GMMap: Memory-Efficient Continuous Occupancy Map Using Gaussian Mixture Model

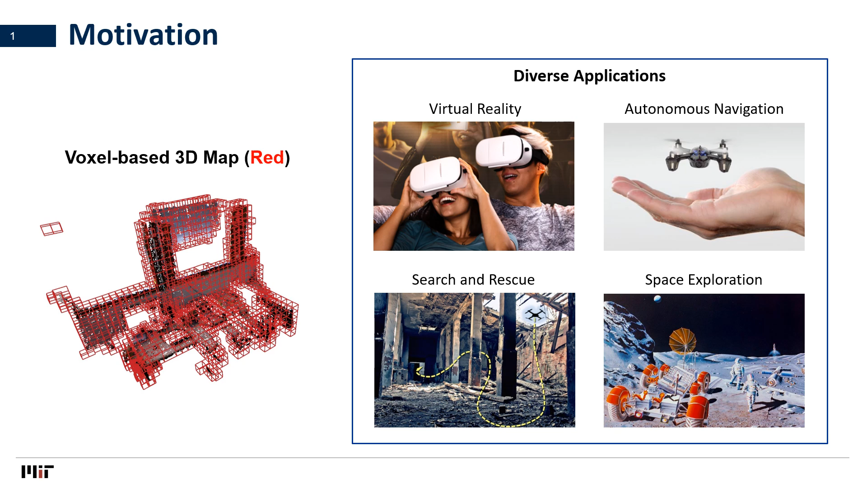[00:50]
Robots needs an accurate map to avoid colliding into obstacles when autonomously navigating in a crowded environment during search and rescue or space exploration. As an example, a 2D map of the environment used for robotics navigation is shown on the right, where black cells represent obstacles, white cells represent obstacle-free region, and grey cells represent unexplored region. To ensure safe navigation, the robot should travel a long path that lies within the free space to avoid obstacles, as shown as color lines in the figure. Thus,
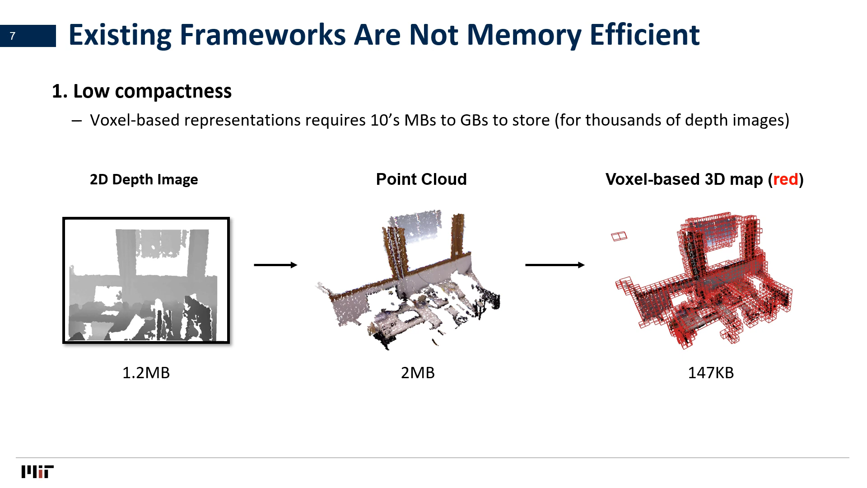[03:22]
From the point cloud, most mapping framers downsample them into cubic cells, called voxels, whose outlines are colored in red. Just for this single image, voxel-based representation requires 147 kilobytes to store.
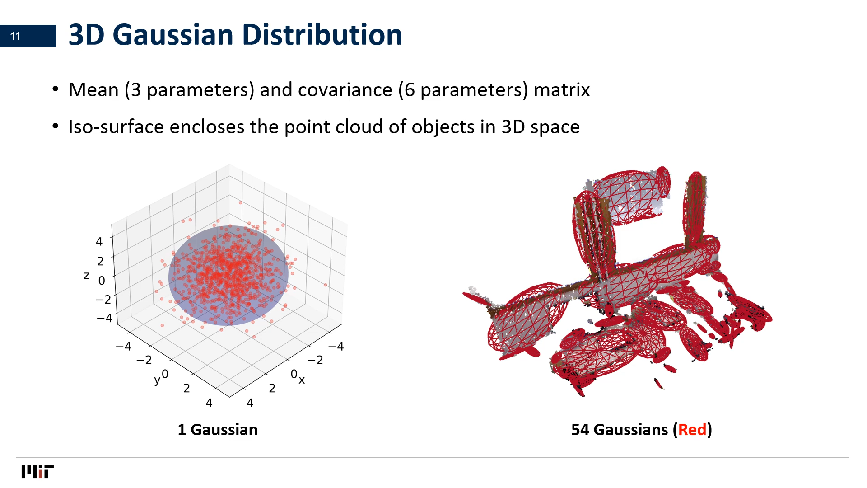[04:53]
In this case, we use 54 Gaussians, whose isosurfaces are outlined in red. Gaussian is very compact and has this high representational power, because its rotation, orientation, and scale can be changed to cover objects represented by multiple voxels. Thus,
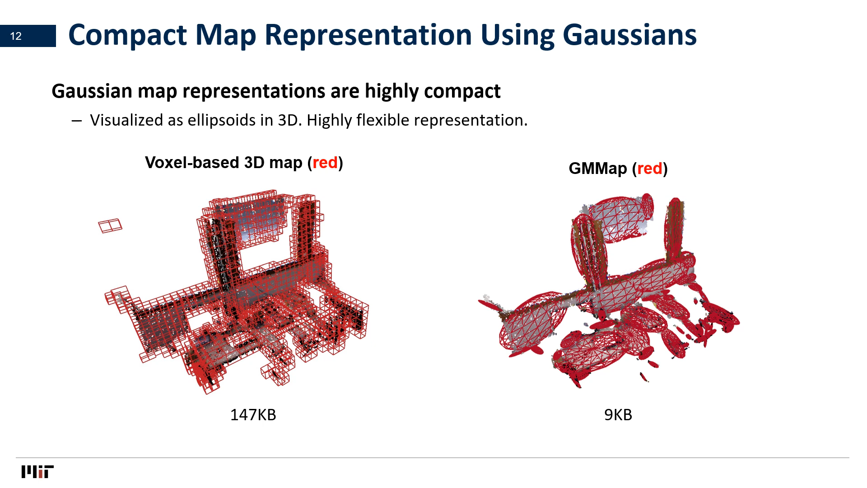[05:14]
our Gaussian-based representation requires only 9 KB for this scene, which achieves similar accuracy and consumes 16x lower memory than voxel-based representation.
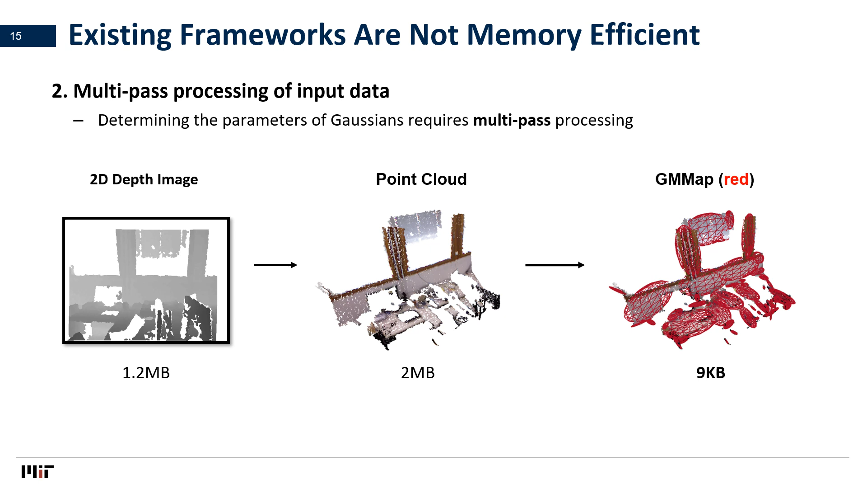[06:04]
Due to Gaussians' flexibility for representation, one can imagine many viable ways to place the red ellipsoids for the current example on the right. To accurately represent point clouds using Gaussians, each Gaussian, illustrated in the red, should represent one part of a planar continuous surface. Thus, it is really important for the algorithm to find out which subset of measurements in 3D space that are near to each other on the same surface.
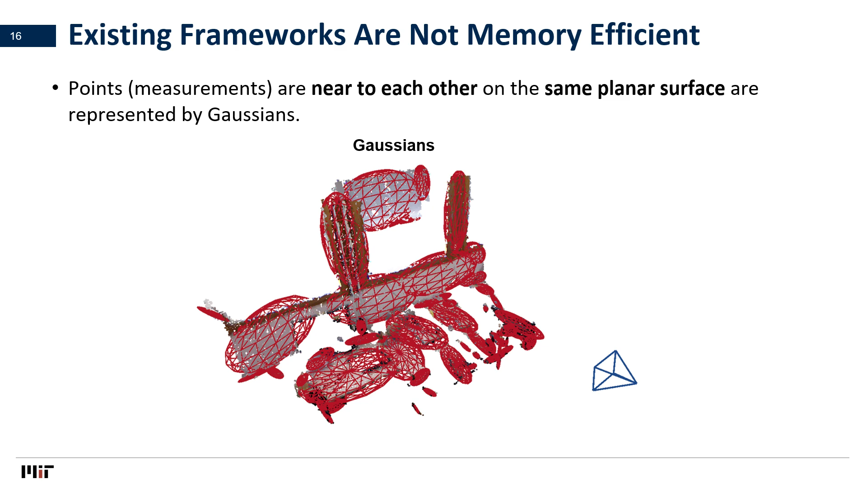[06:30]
However, the point cloud is typically stored as an unorganized list of points, where the spatial relationships among the points are not encoded. For instance, consider a list of n points in the right. Let's say for each point in the list, we want to find its nearest neighbor in the same list. This involves computing the distance between each point to every other point. Doing so for all other points require multiple traversal across the entire list.
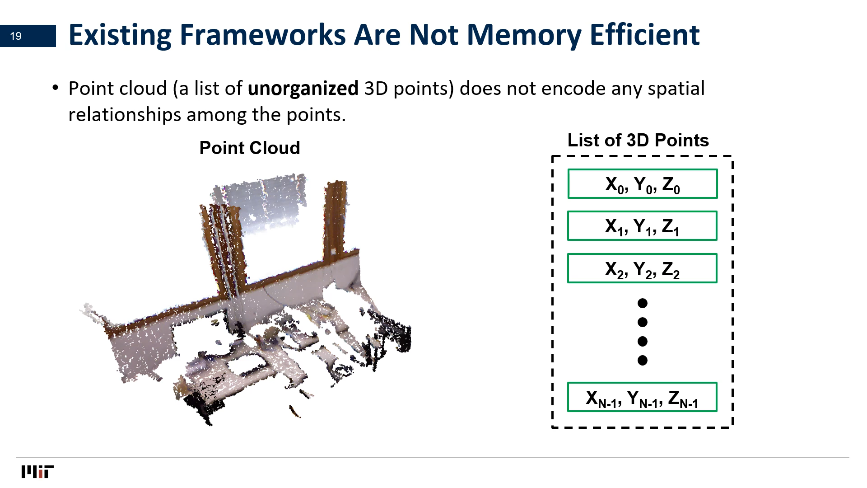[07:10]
This is precisely the reason why prior approaches that directly convert the point cloud two Gaussians require multi-pass processing. Since points are accessed multiple times, they are stored entirely in memory which requires megabytes of storage overhead. However, we can achieve single-pass processing by directly operating on the depth image, which encodes the spatial relationships of our 3D measurements. Interestingly, we notice that measurements that are neighbors in 3D, which are shown in the right circle on the right, are also lacking neighbors' pixels in the 2D image as well.
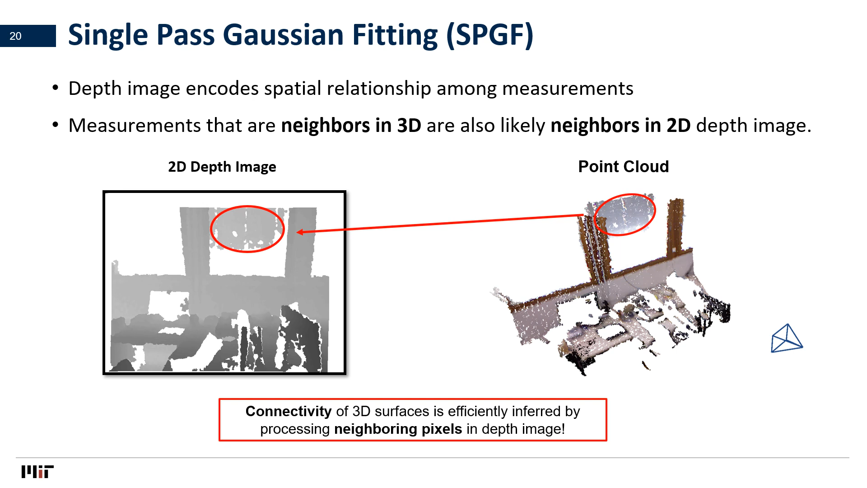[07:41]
Thus, our algorithm is able to directly infer the connectivity of the surfaces from the depth image in a single path. Specifically, our algorithm processes images row by row in a raster scan order as illustrated by the arrows. This order is chosen specifically
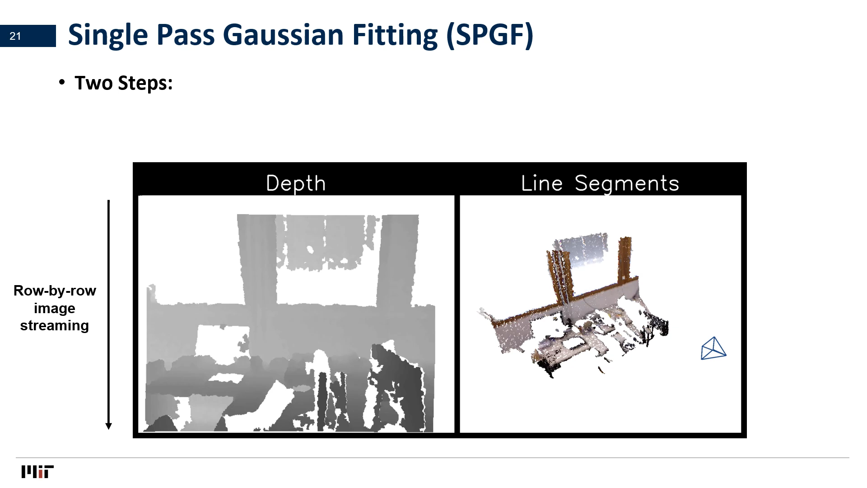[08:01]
based on how the data is transmitted from the actual camera. In our algorithm called single path Gaussian fitting, or SPGF, we alternate between two steps to infer surface connectivity in horizontal and vertical direction.
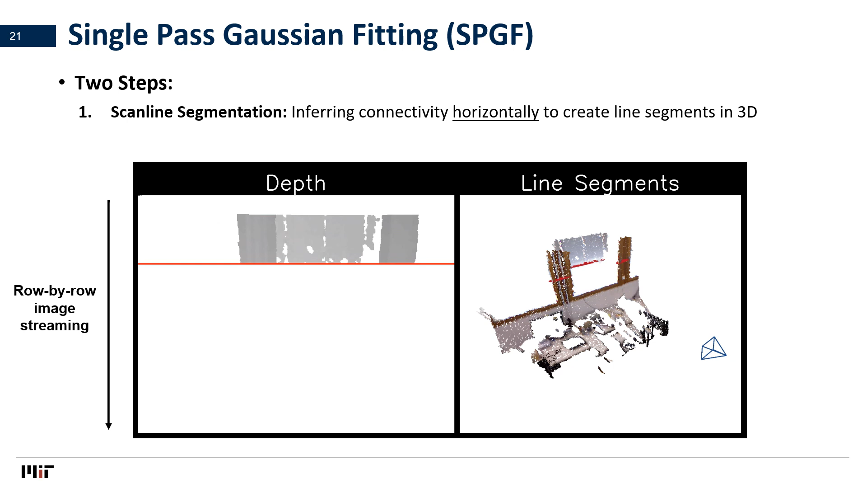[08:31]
So during skyline segmentation, SPGF infer surface connectivity horizontally to create line segments that align on different surfaces in the 3D world, which are illustrated as red lines in the right figure. Note that lines on the same surface look very similar across neighboring rows.
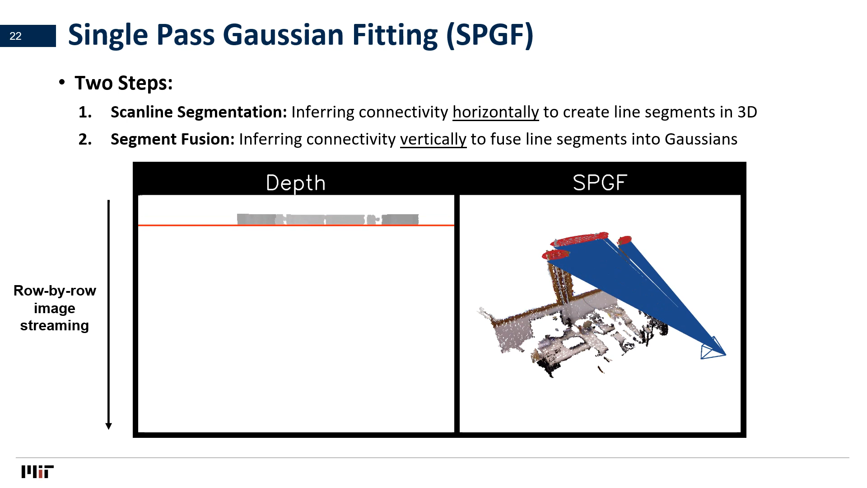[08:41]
Then SPGF infers connectivity vertically by merging segments that are similar across rows.
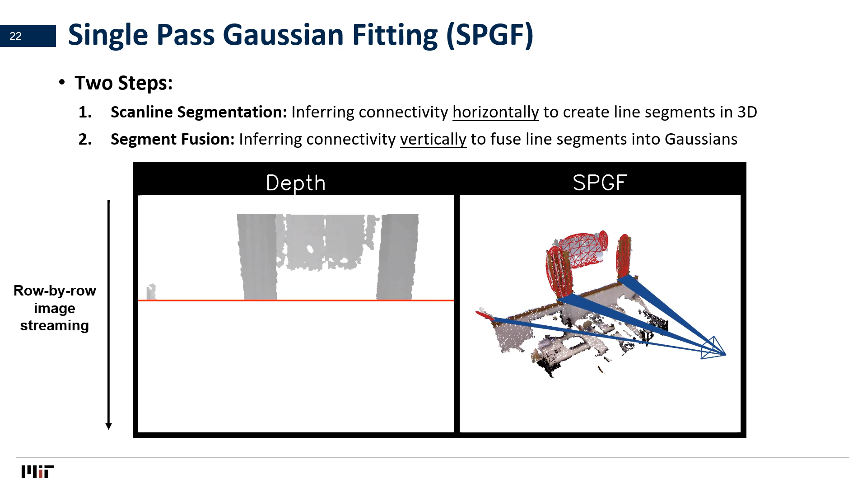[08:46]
The final output after processing each row is shown on the right.
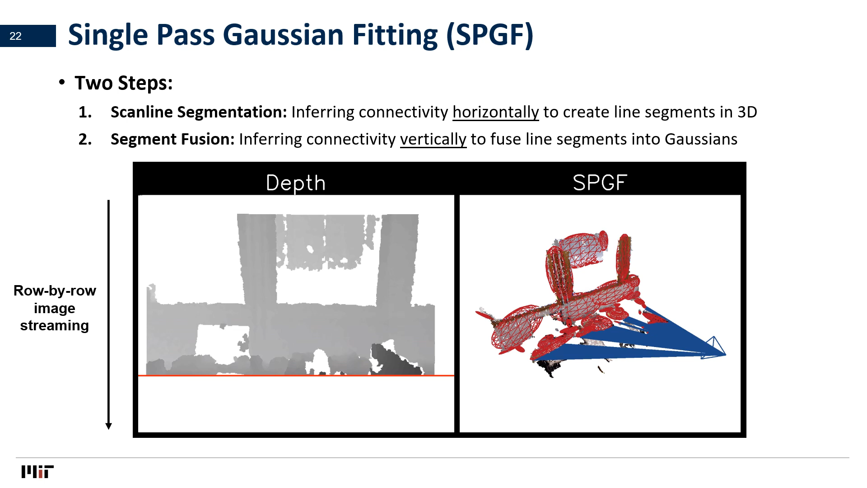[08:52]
Note that we illustrate the sensor rays corresponding to each row as blue lines.
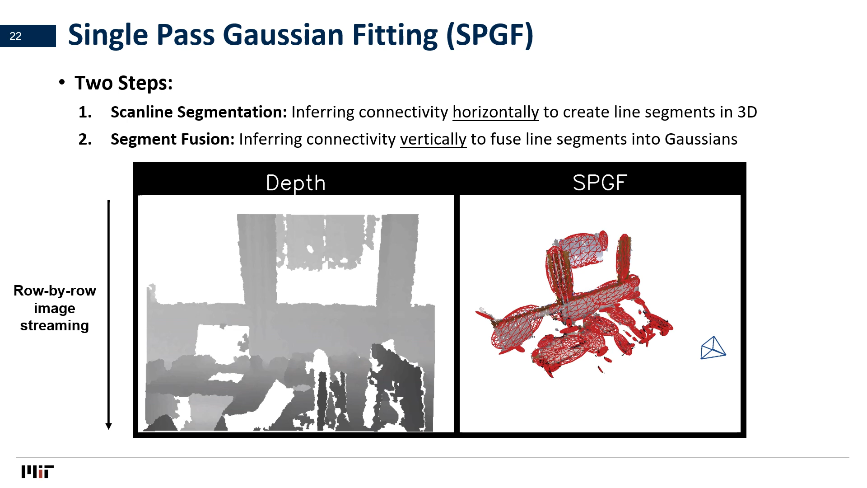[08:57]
Because our algorithm processes the depth image one pixel at a time in a raster scan order, only one pixel is required in memory at any time, which leads to significant memory efficiency. By directly exploiting the connectivity information in the depth image itself, SPGF achieves similar accuracy while requiring only 43 kilobytes of overhead for storing input and temporary variables,
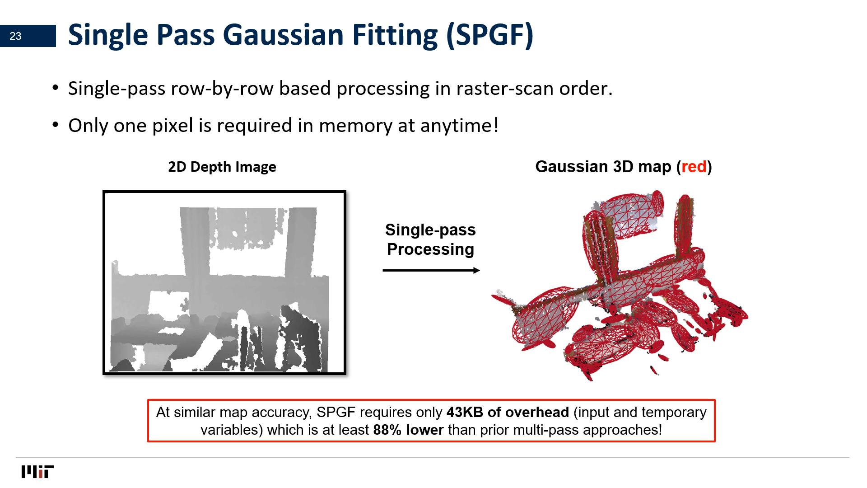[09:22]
which is at least 88% lower than prior multipath approaches.
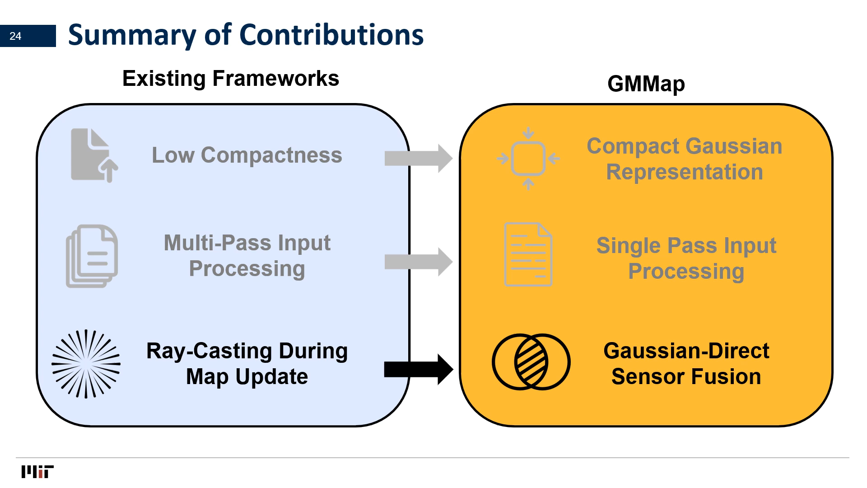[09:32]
Finally, we present our Gaussian fusion procedure that avoids significant amount of DRAM accesses during recasting in map update. So far, we only focused on the creation of Gaussians from a single image. During a robotics experiment,
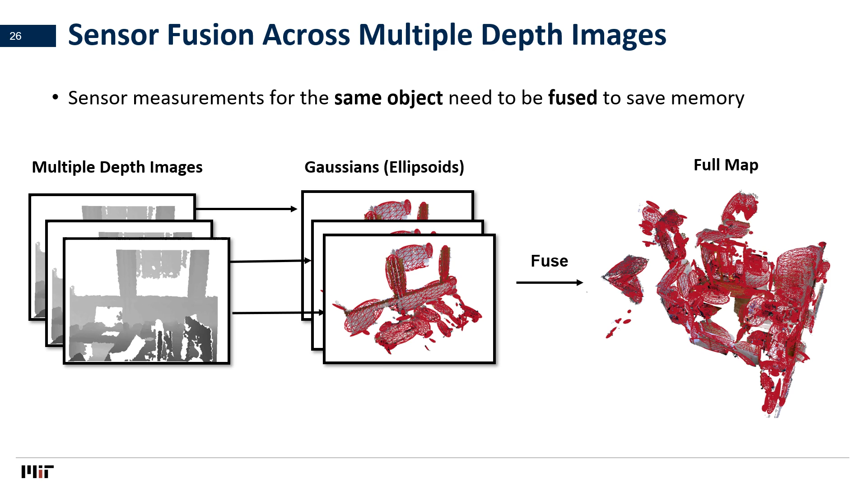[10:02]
the robot typically captures multiple images from different locations that can observe the same 3D object. To conserve memory, Gaussians that belong to the same object needs to be fused together to create a single coherent map.